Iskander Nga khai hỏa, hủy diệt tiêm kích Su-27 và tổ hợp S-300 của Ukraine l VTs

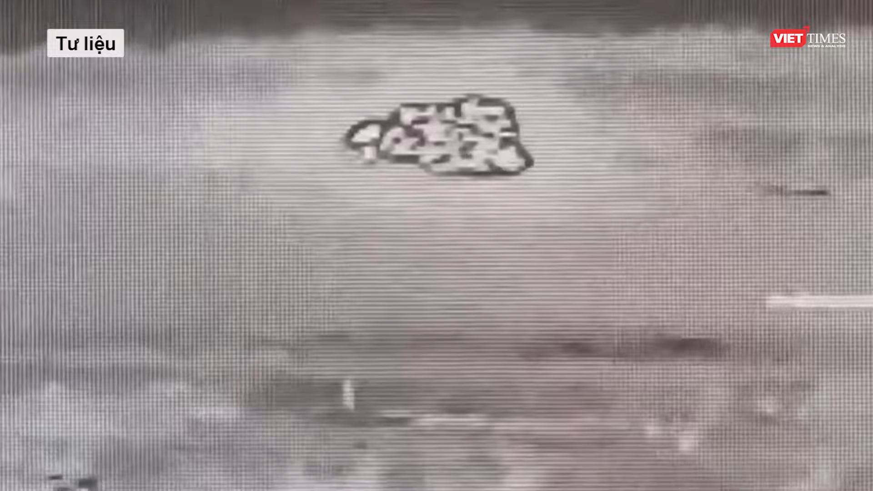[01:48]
Su-27UB nhưng không gây ra chạy lớn, nhiều khả năng vì máy bay không mang vũ khí và nhiên liệu do đang ở trạng thái nghỉ.